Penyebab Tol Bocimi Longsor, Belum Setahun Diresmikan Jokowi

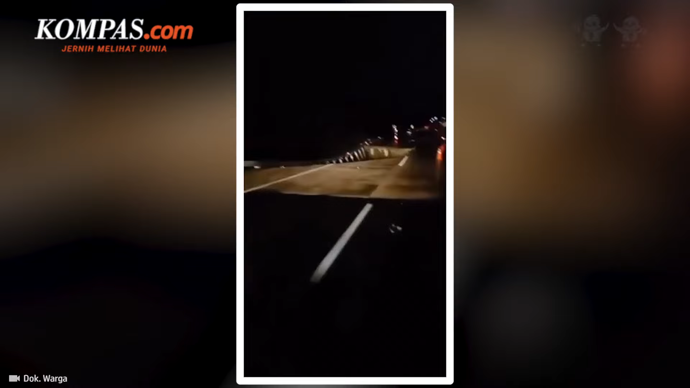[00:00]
Tol Bojimi menuju pintu keluar gerbang Tol Parungkuda Kabupaten Sukabumi, Longsor pada Rabu 3 April 2024 malam.